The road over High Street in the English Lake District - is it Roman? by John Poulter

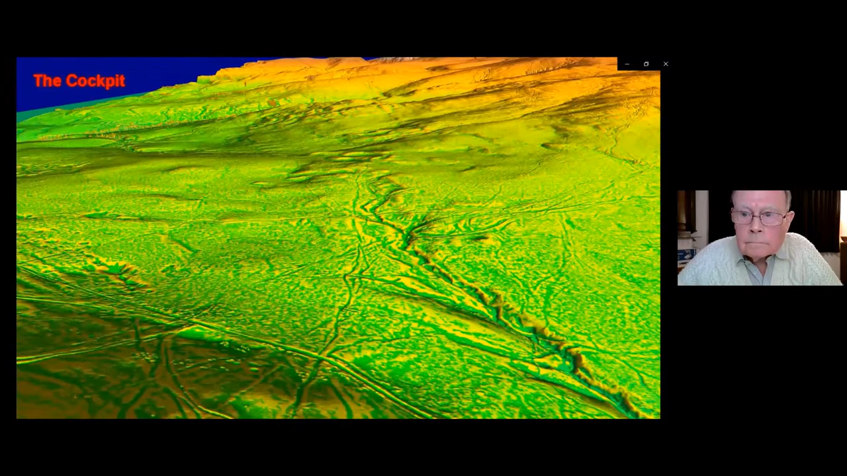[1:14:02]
now climbing up over brown rig
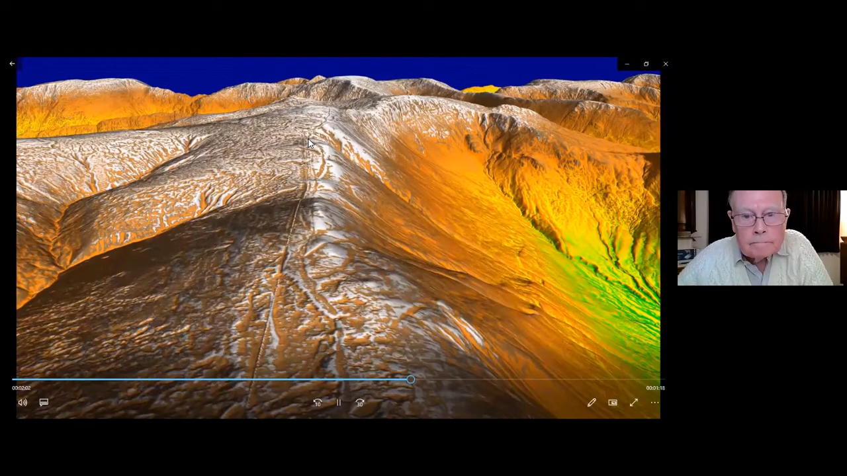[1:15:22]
that's where i think that peat cutting started and there's traces of that hollow road there's a drop off to high raise now go by riggingdale
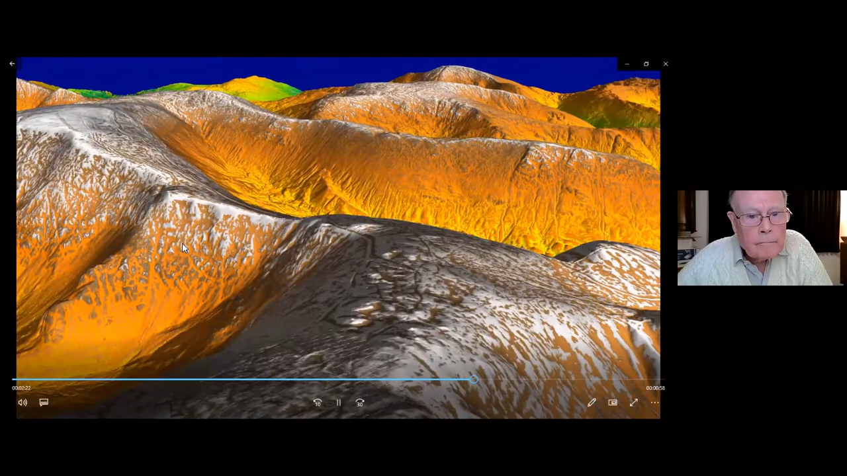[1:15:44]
and over the saddle and up high street high street itself thorns wake crack just here here's that we're curving off and starting to go down the scots rake you better grab parachutes here because it's going to be getting very steep